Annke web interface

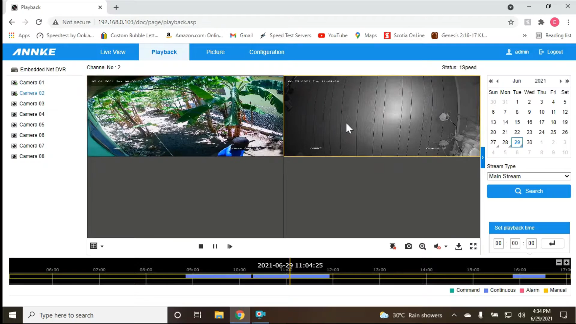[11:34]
so as you can see this one says the sixth and this one says the fifth see two different so that the beauty about this um software that anki have for the browser